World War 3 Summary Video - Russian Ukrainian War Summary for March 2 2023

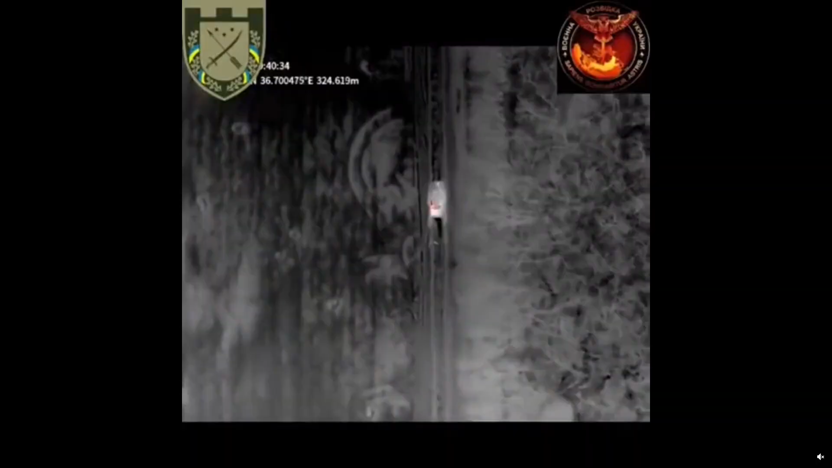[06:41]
Drone of the 128th TD Brigade, it destroys Russian AFV and troops. You can notice the whole top of the AFV is full of troops riding on the top.
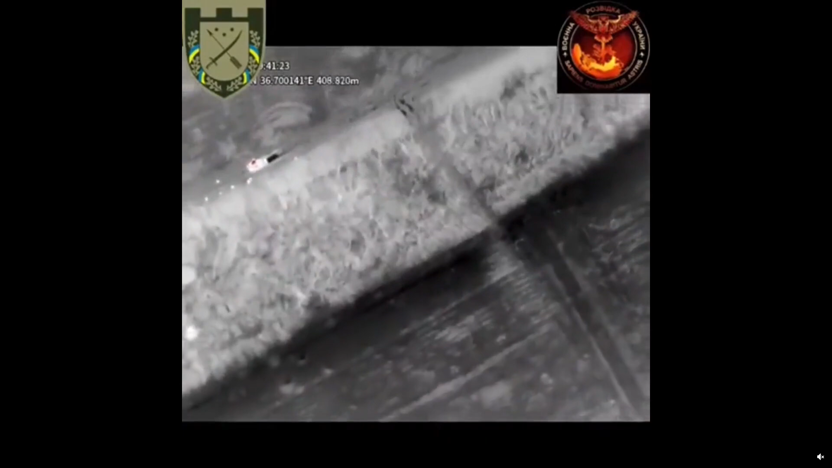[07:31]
I had to cut the video due to lots of napping Russians after the bomb hit.